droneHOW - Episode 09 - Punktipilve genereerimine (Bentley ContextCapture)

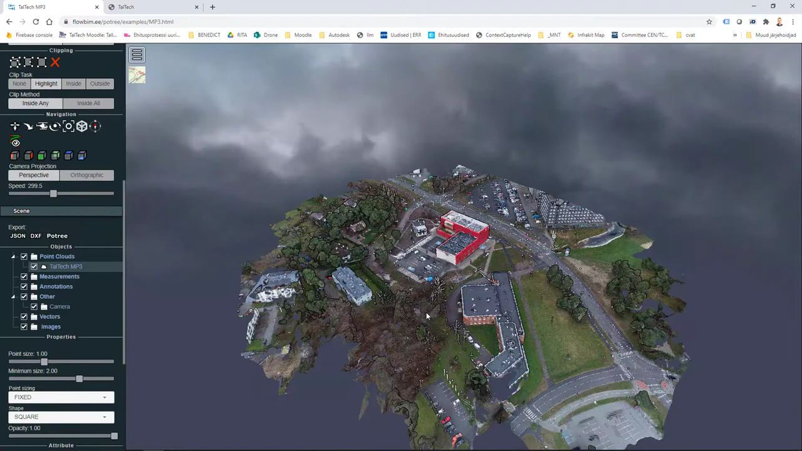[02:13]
mida ma siin videos ka näitan, kuidas seda punktipilve luua, drooniseirest kogutud piltide baasil. Ja kui ma suurendan sellele hoonele,
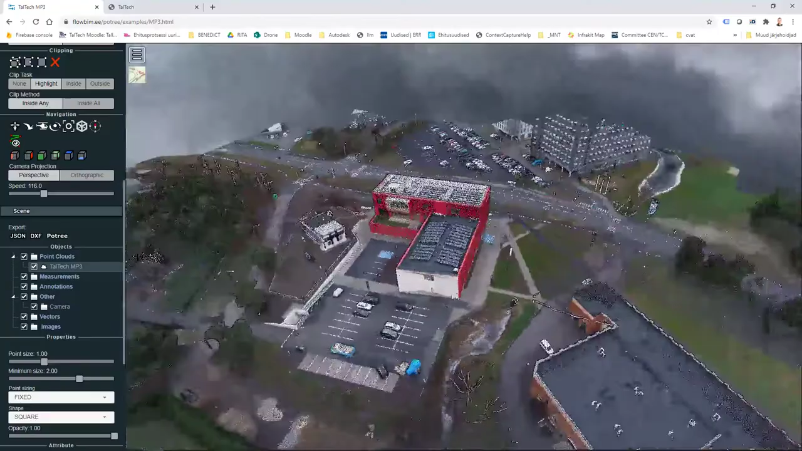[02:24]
mis siis on värskelt ehitatud õppehoone,
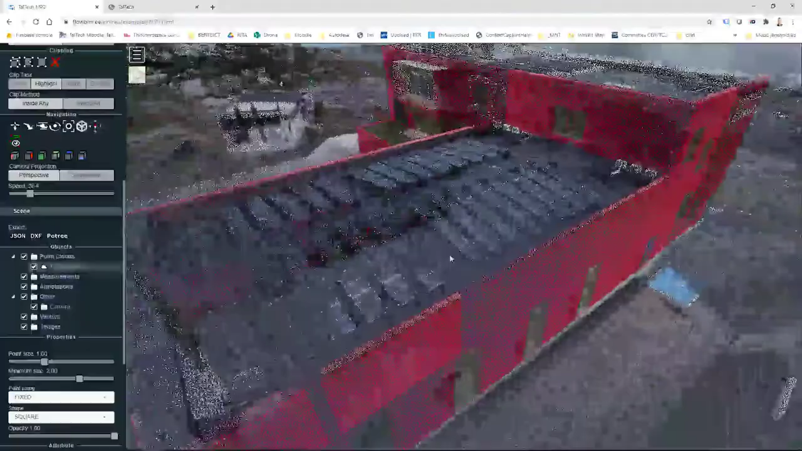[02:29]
siis ühel hetkel ma hakkan nägema neid punkte teemalt vaadates just, kui jääb mulje, et tegemist on võrkmudeliga,
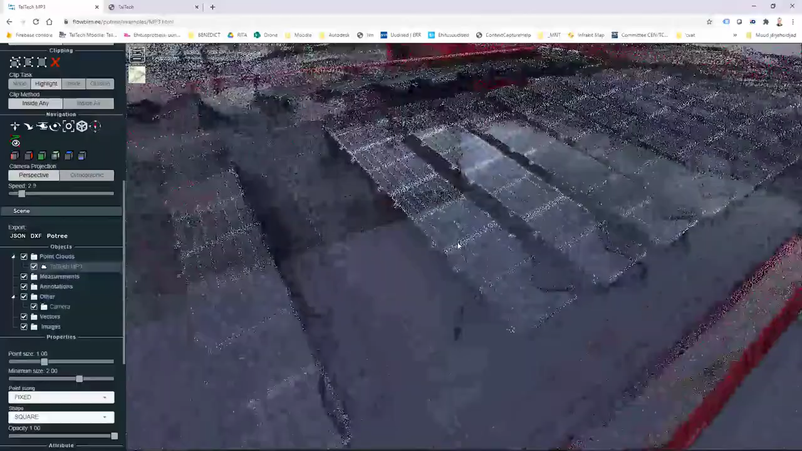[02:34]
aga tegelikult siis on siin punktimassiiv.
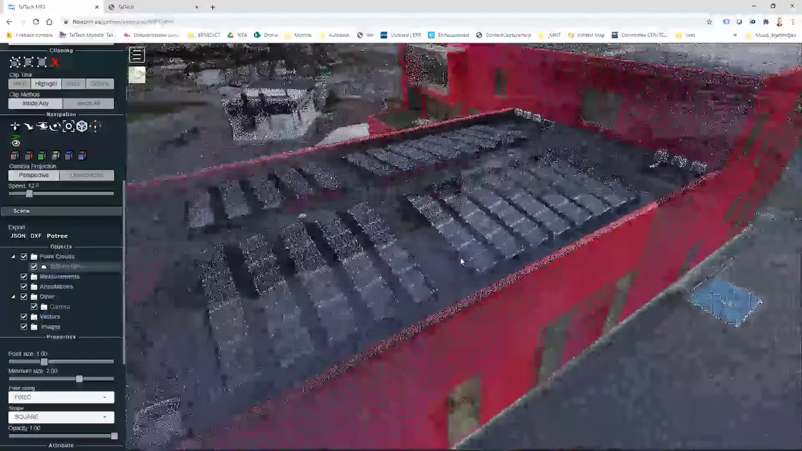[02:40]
Ja seda punktimassiivi saan ma oma korda siin ka tihedamaks või hõredamaks muuta, sõltuvalt siis sellest,
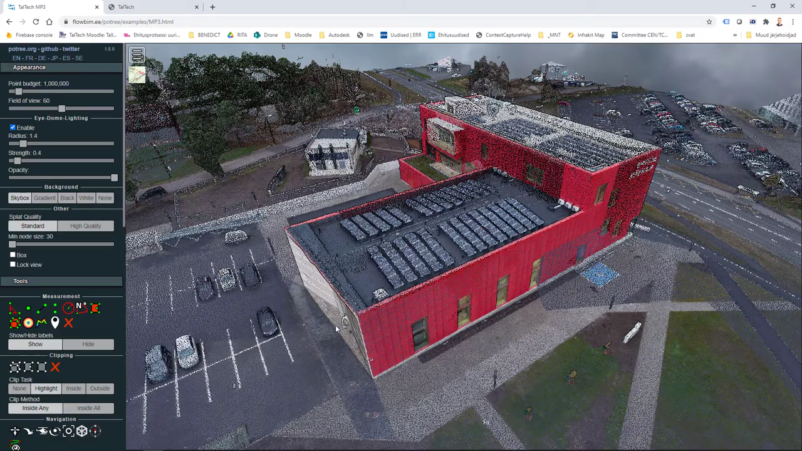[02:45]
millist just kui täpsust või tihedus soovin parasegu vaadata.
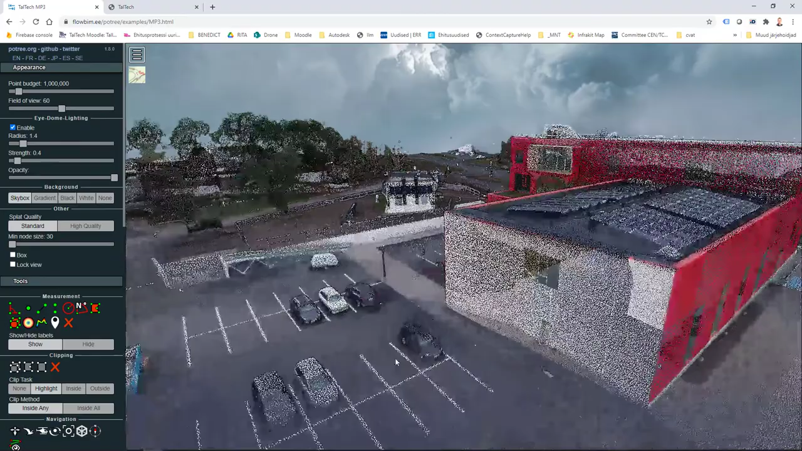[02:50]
Ja see detailsus on üsna hea.
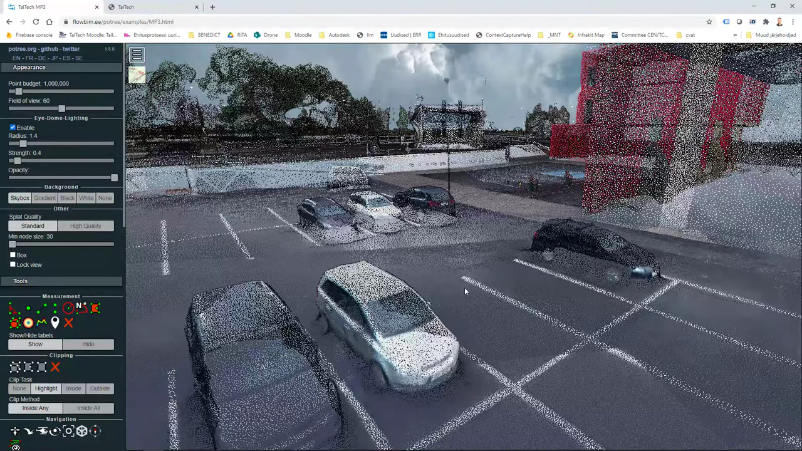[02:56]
Siin tuleb siis arvestada, et ühe piksli või ka punktide vahe on sirka 1,37 sentimeetrit, no ütleme 1,4 sentimeetrit.
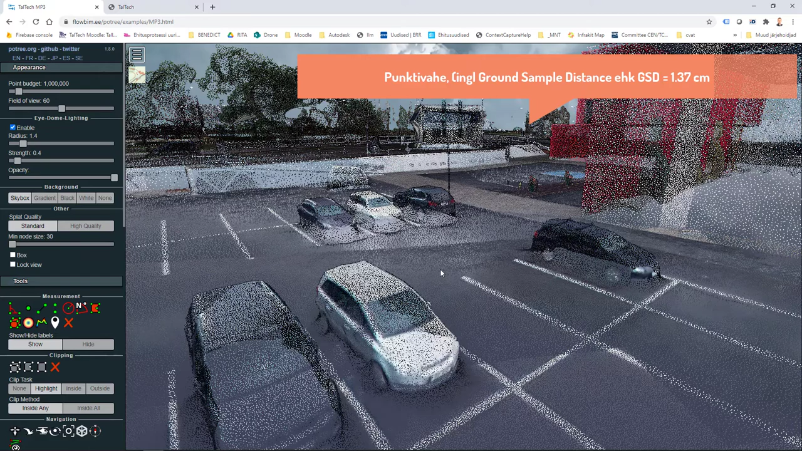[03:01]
Ja see tuleneb siis sellest,
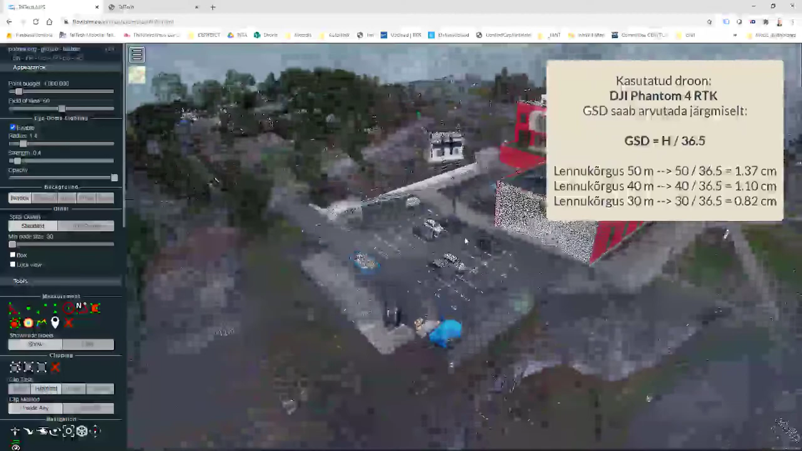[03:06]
et antud juhul on see mõõdistus tehtud 50 meetri kõrguselt.
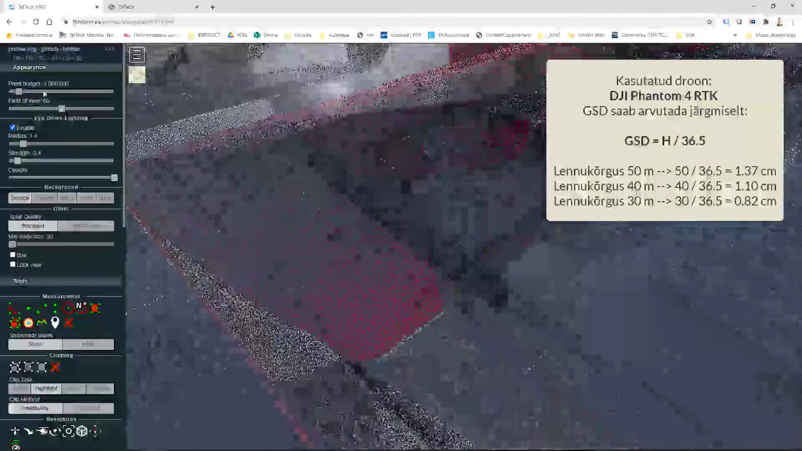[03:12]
Nii et kui ma suurendan, siis on võimalik selles kuvas punktide arvu muuta, et näha seda tihedamalt.
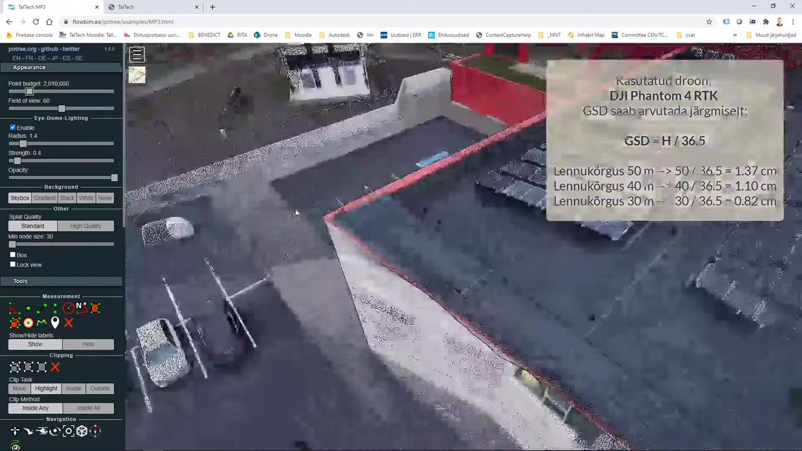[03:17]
Nüüd võrdluseks, kui see ola on siin sirka 20 000 ruutu,
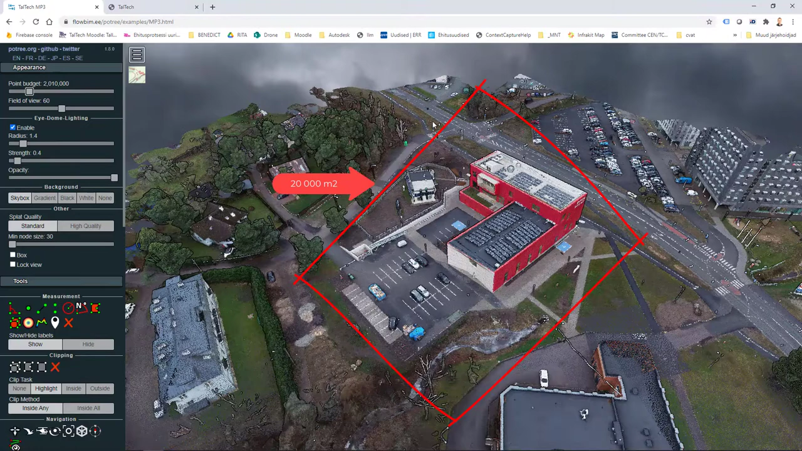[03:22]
no ütleme see ehitusala siin, et arvestada siin, et siin on ka kõrvalhooned, teised krundid, siis meidi suurem. Aga võrdluseks ma olen varasemalt näidanud siis punktipilve
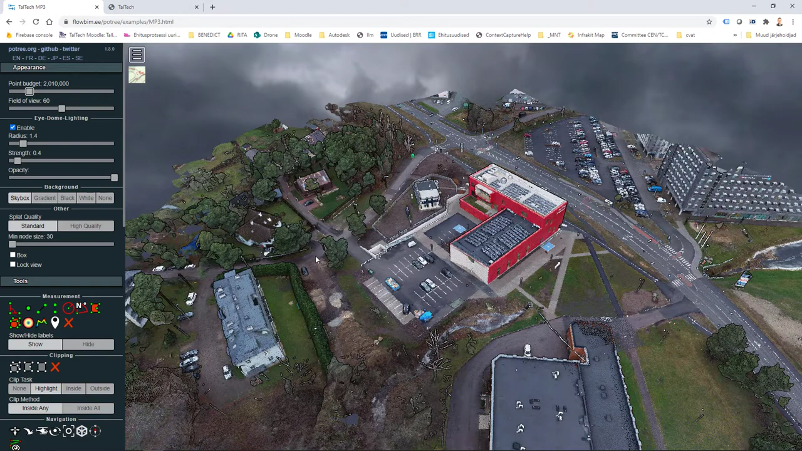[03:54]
Nii et kaks korda suurem, aga ala on muidugi oluliselt väiksem.
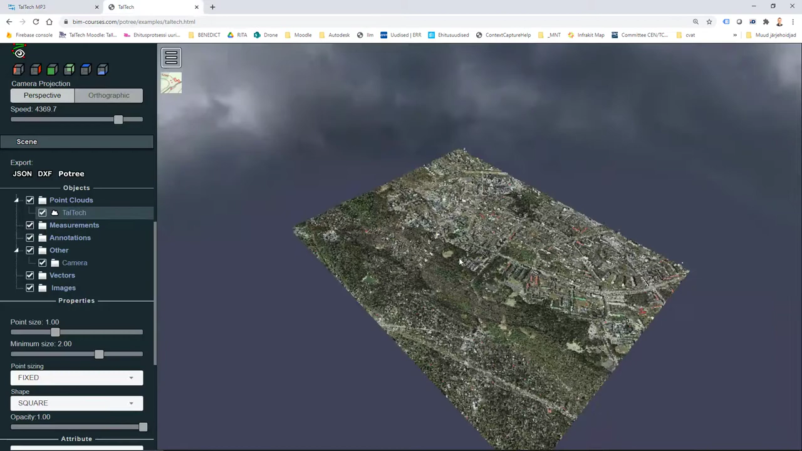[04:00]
Ja see erinevus tulenebki sellest, et maaameti kõrgusanmed, esiteks need on võetud kõrgemalt, sirka 1200 meetri kõrguselt. Ja see punkti vahe siin on mitte siis see 1,3 või 1,4 sentimeetrit, aga sirka 25 sentimeetrit.
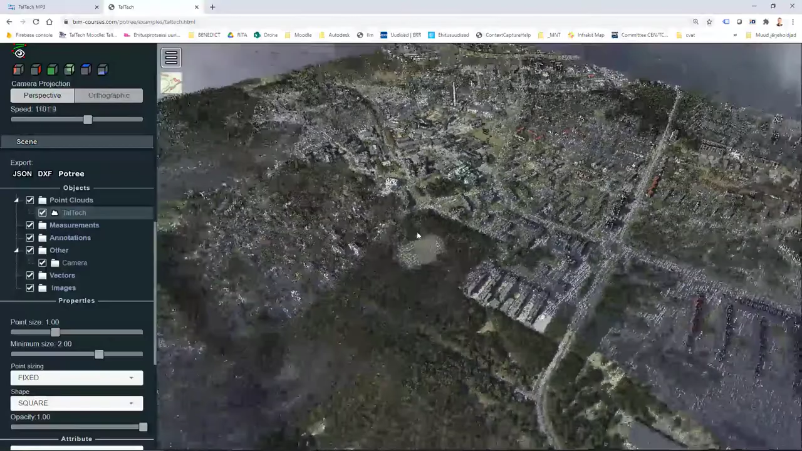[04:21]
Nii et umbes 20 punkti ruutmeetrile. Nii et sellest ka see vahe, samas annab see meile väga hea konteksti. Nii et kui ma suurendan siin nüüd sellele hoonele,
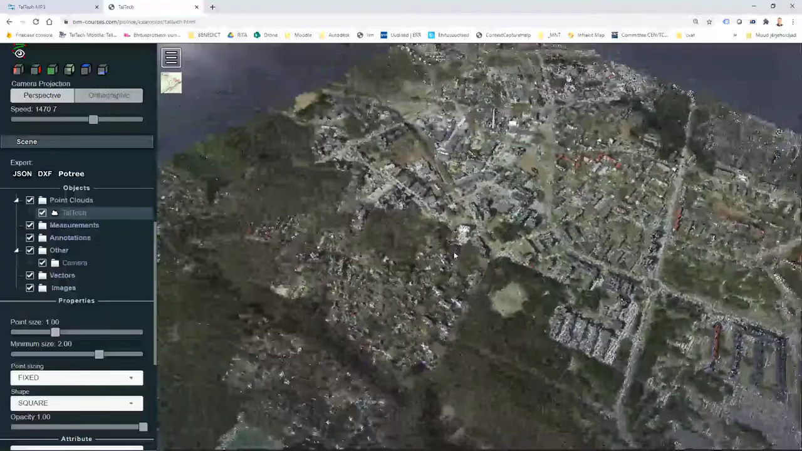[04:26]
mis on siis mõõdistatud trooniga, see asub meil siin,
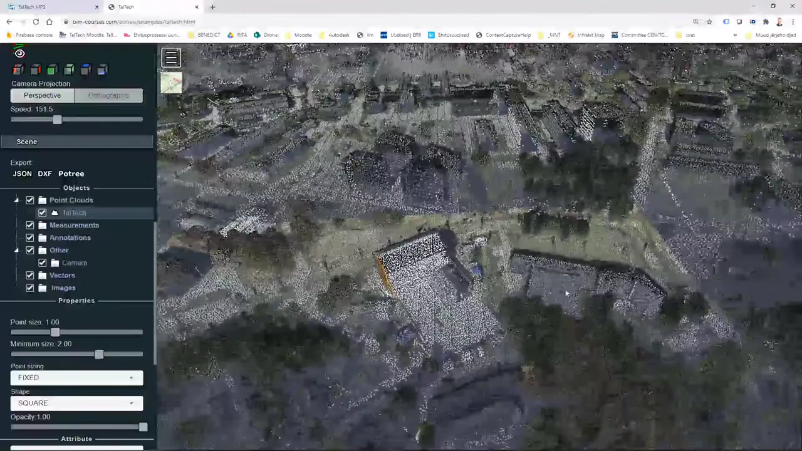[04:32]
need andmed pärinavad siis 2020 kevad üle lennust, kui see õppehoone oli veel ehitusas ja ka kilega kaetud.
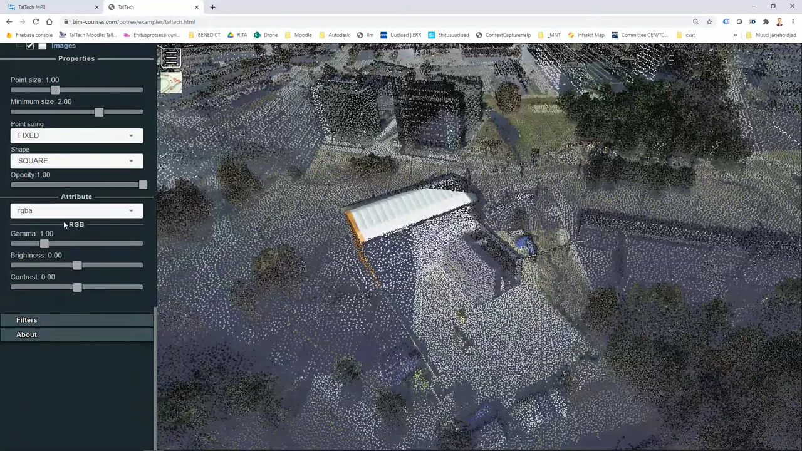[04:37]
Ma võtan siin teise navigeerimise viisi ja võin
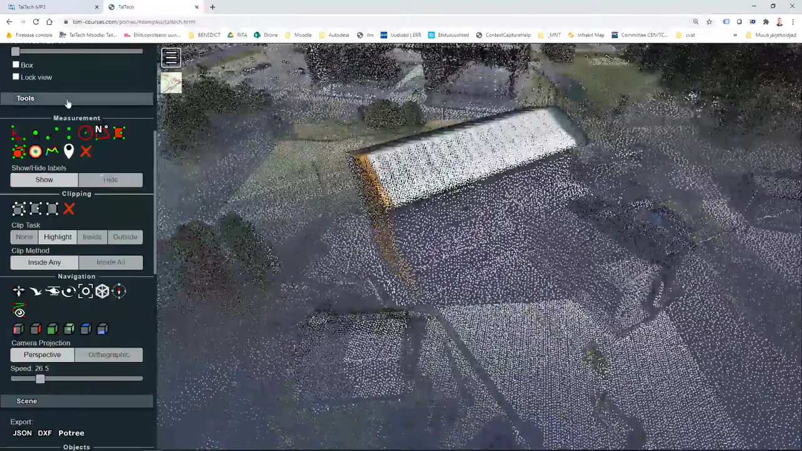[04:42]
siis siin ka seda punktide arvu muuta.
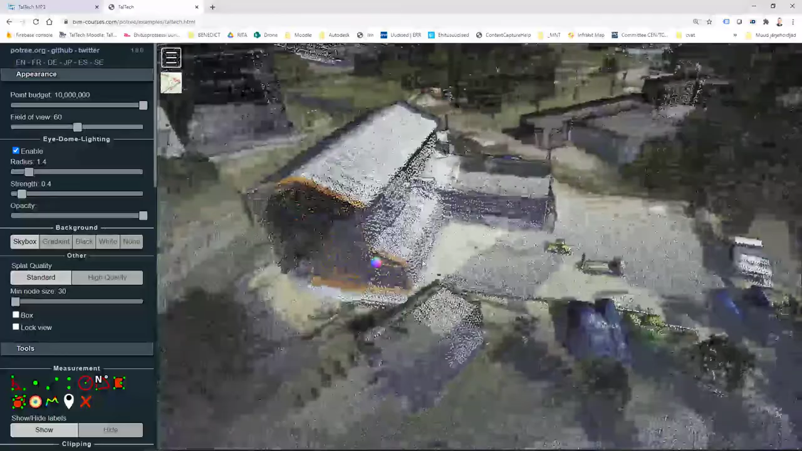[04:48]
Ja teemalt vaadates annab see väga hea mahu tunnetuse kätte.
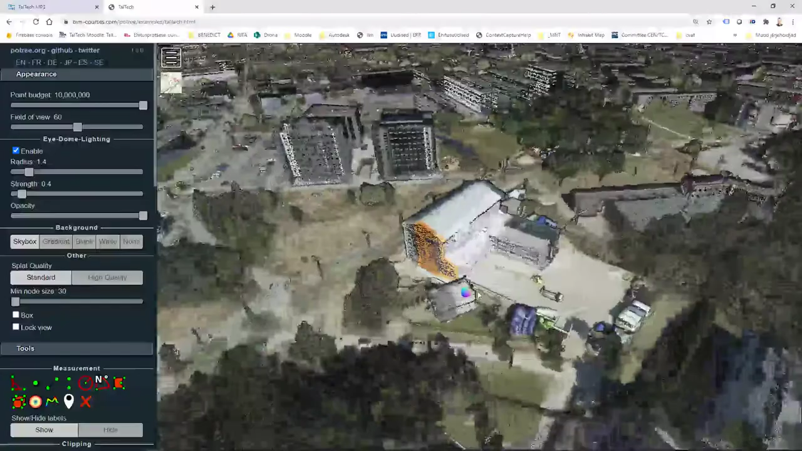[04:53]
Aga kui ma siis võrdlen nüüd seda siin trooniseires saaduga, siis muidugi detailsus on oluliselt parem.